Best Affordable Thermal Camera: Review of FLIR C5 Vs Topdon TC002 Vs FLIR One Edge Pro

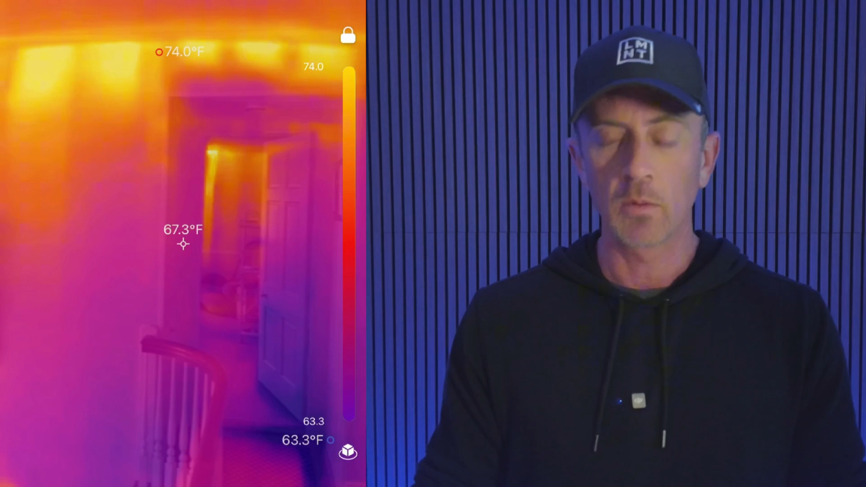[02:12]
On screen: spot 67.3°F, max 74.0°F
which you can't do for some reason with the C5. So that's one of my first gripes from a comparison standpoint between the C5 and the TC002.
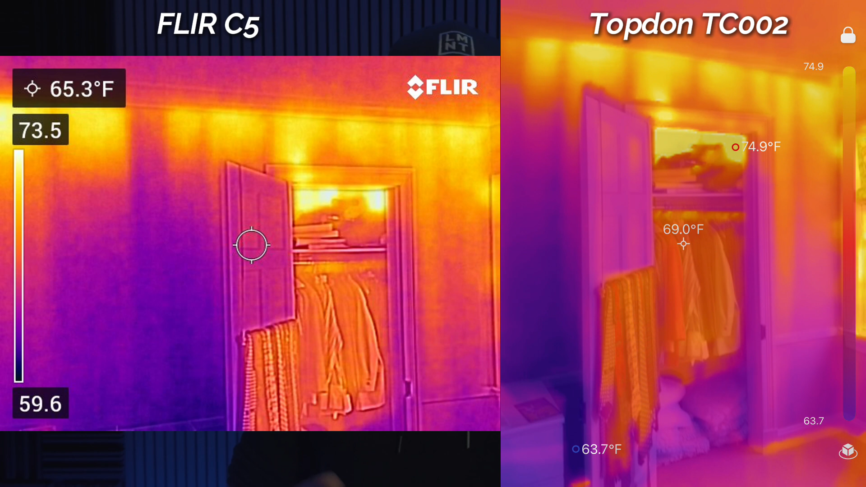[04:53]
On screen: max 74.9°F, min 63.7°F
So normally, you want to have at least 10 to 15 degrees or more to get good thermal images.
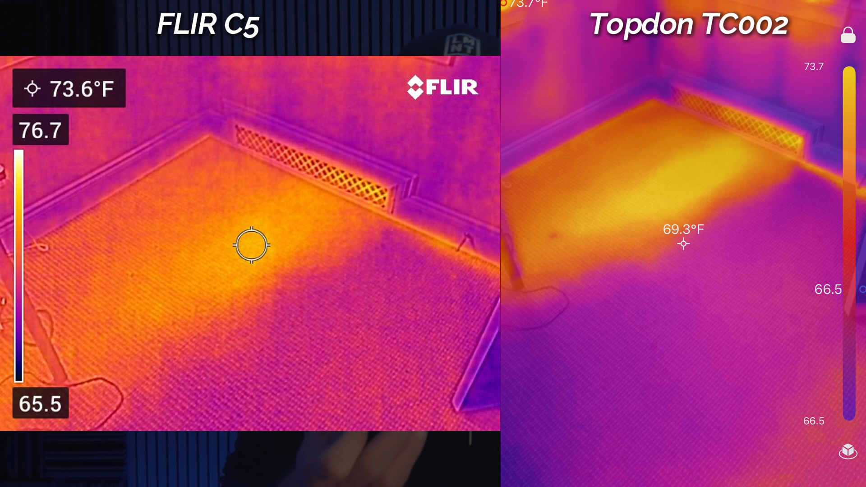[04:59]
But what I found with this Top Don is even less than that, I can still find stuff with this, not so much with the the C5.
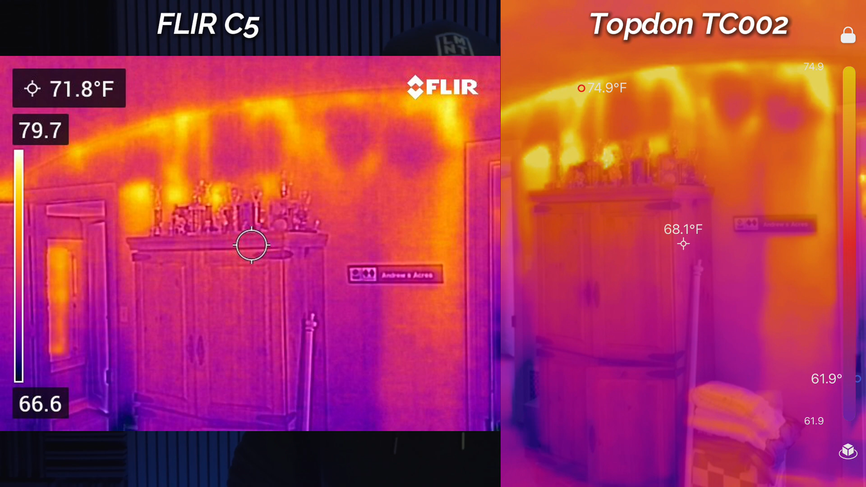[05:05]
So you'll see, as we kind of scroll through these pictures,
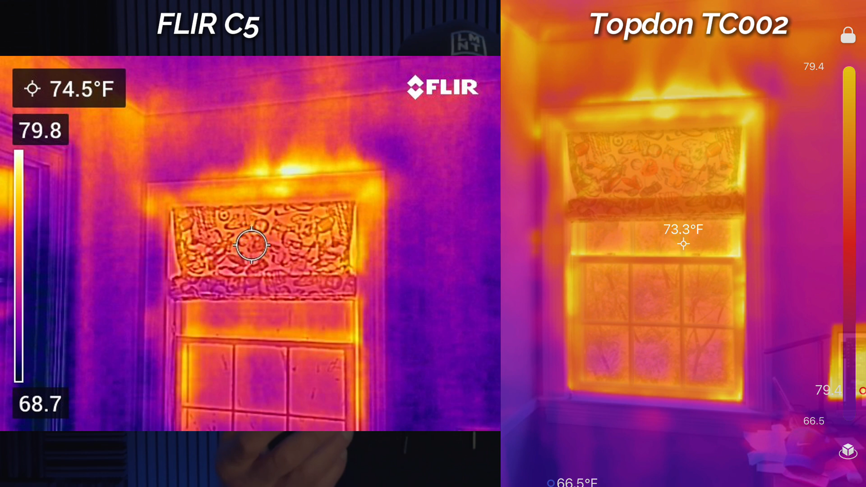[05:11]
there is just a clear difference in the clarity of the picture of the Top Don versus the FLIR camera.
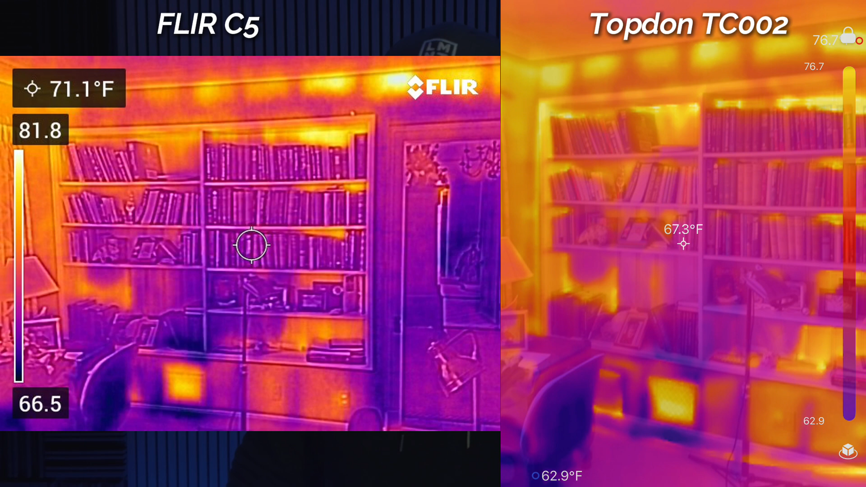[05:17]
And even though the FLIR provides the MX Fusion, you know,
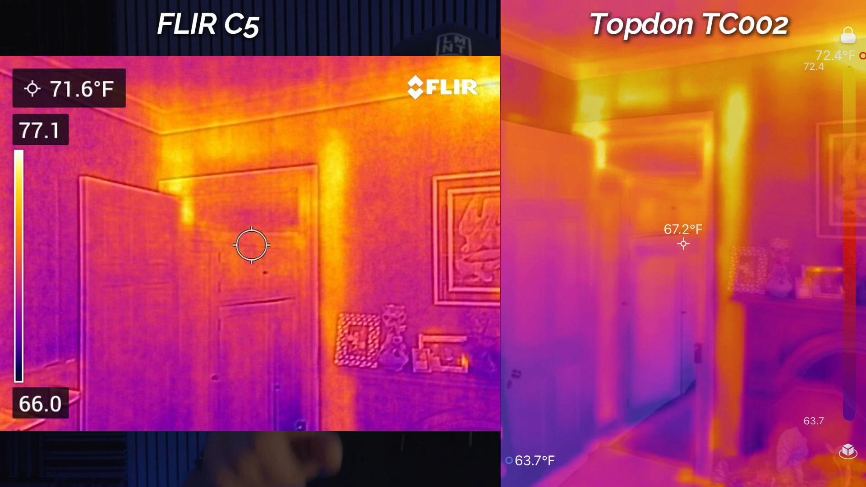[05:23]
so it kind of like outlines different things in the room, so you can sort of tell what you're looking at, like windows and doors and furniture and stuff will kind of have this little white outline around it.
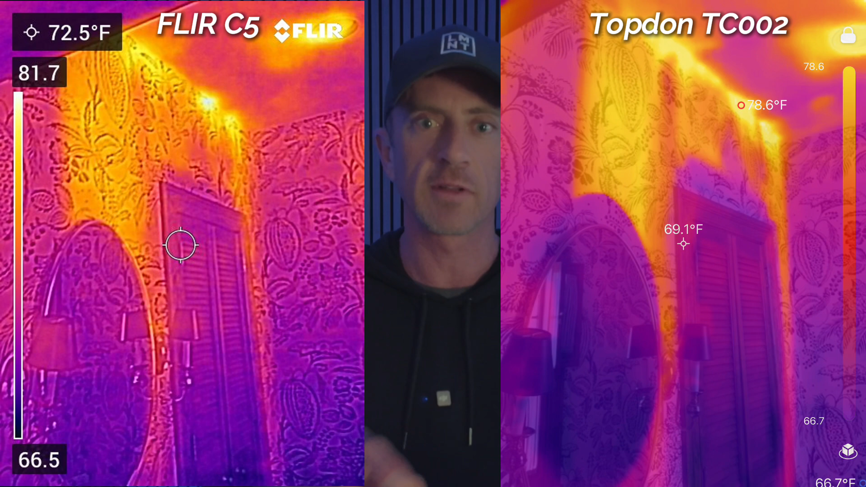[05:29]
It just seemed a lot more natural with the Top Don looking through it,
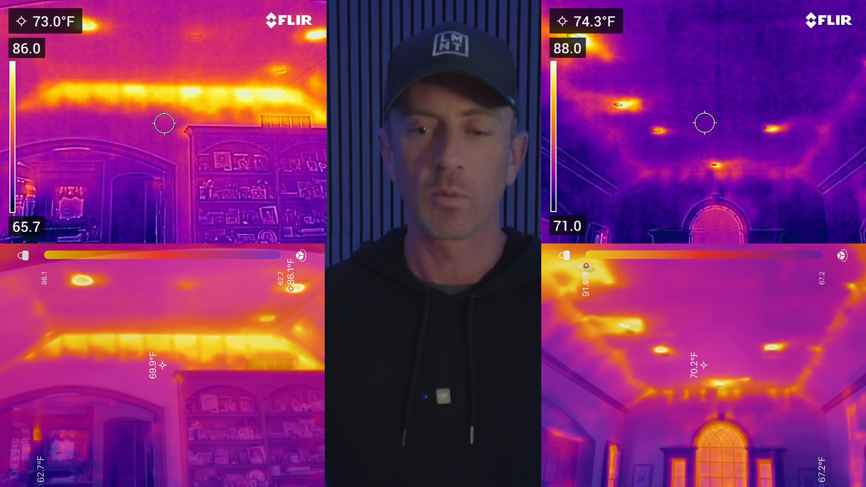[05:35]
where its Fusion camera actually uses the phone's camera,
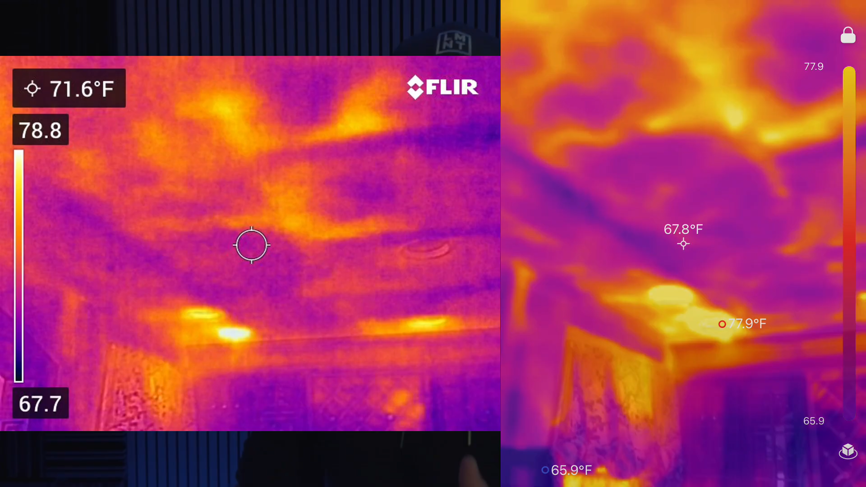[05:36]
blends them together, and it doesn't do that outline.
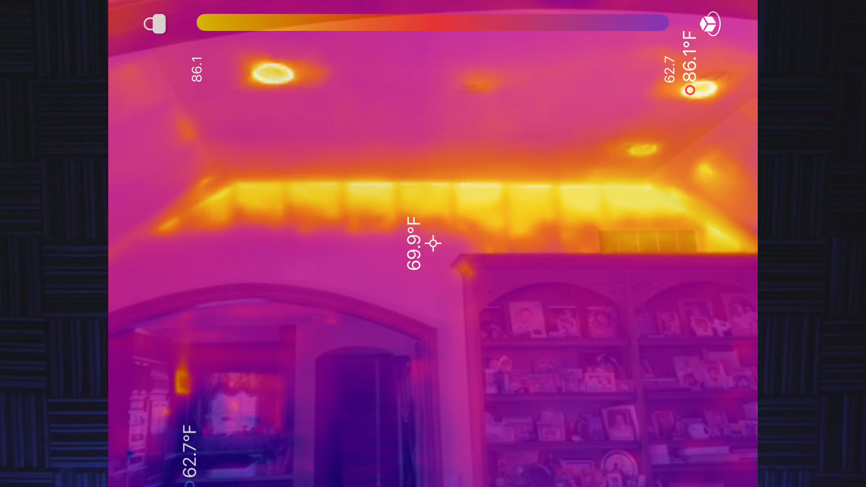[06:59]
On screen: spot 69.9°F
That's something that the C5 does automatically. And I feel like every camera should be able to do that, especially if it's connected to a smartphone.